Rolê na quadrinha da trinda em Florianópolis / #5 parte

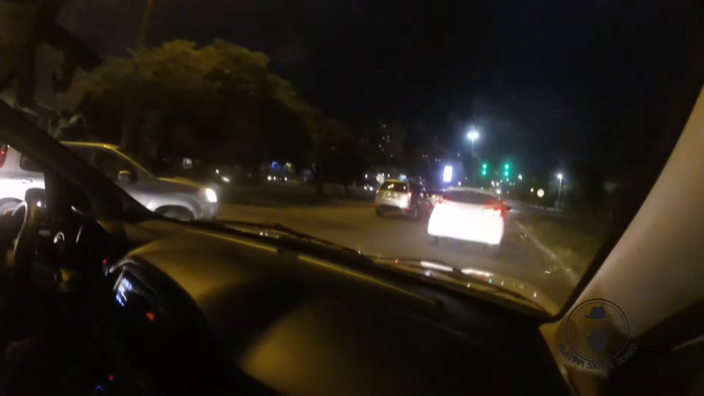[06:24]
Subida pra ir pra lá, tem outro subida. Que isso, mas caiu em Dubai aqui. Caralho, que lugar doido.
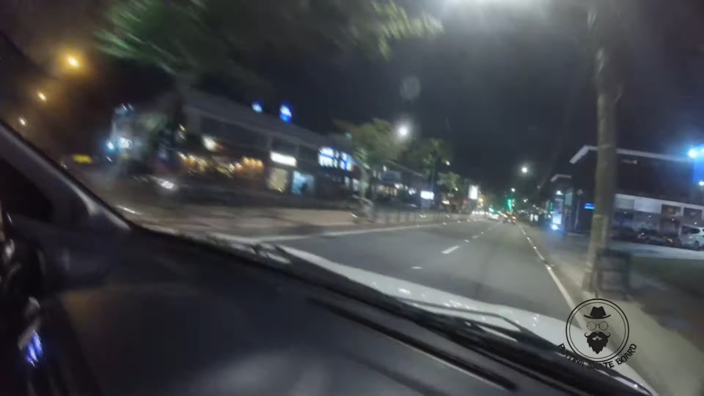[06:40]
Olha só, sol. Caralho. É uma facuna.
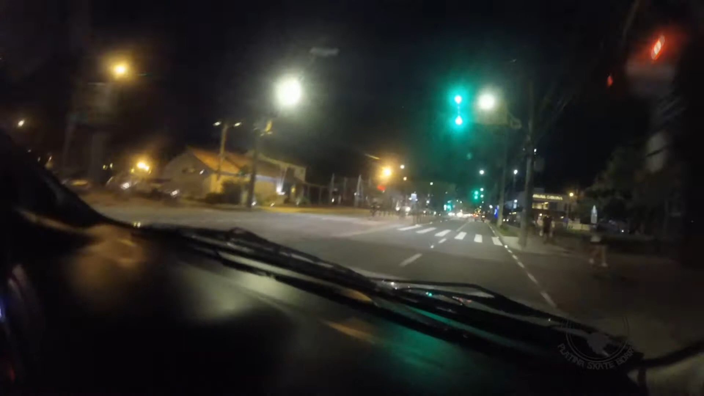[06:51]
Fala, rapaziada. Atravessamos aqui pro sul da ilha, Lagoa da Conceição. É, a gente vai dar uma visitada aqui na Layback.